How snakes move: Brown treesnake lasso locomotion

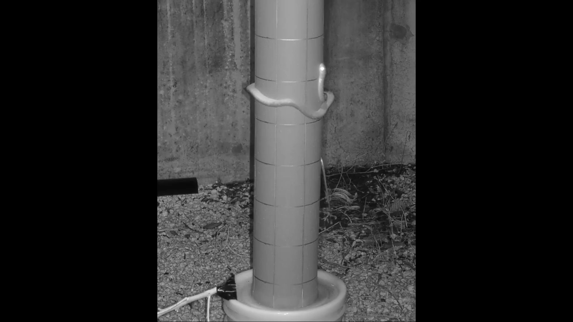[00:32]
The configuration of the crossover region is highly
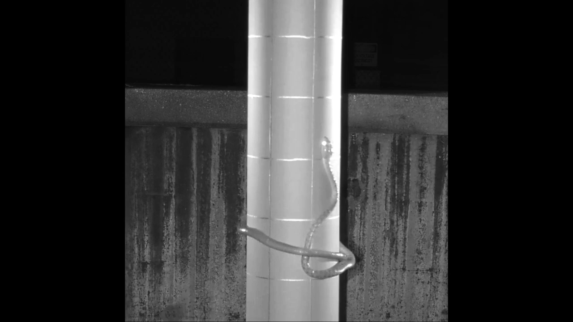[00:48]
These small lateral bends propagate posteriorly within the loop of the lasso,
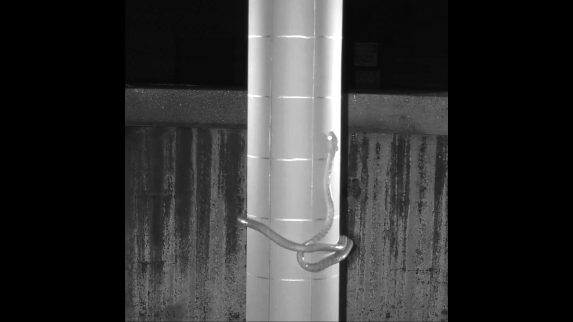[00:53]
and the movement of each such bend provides the propulsive mechanism. Because each lateral bend within the loop is so small, each cycle of movement has a very small amount of upward displacement.